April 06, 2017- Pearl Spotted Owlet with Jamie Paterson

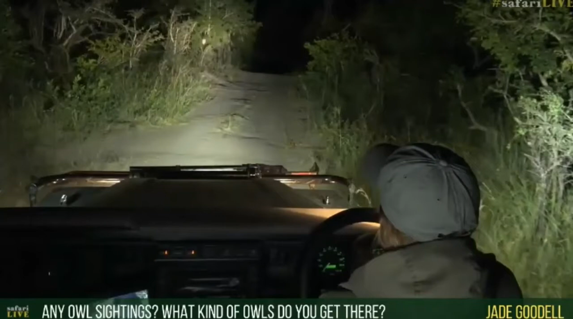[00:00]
oh no there we go there we go there we go there you go Jade there's now for you can you see it there it's right in the middle of my spotlight here we go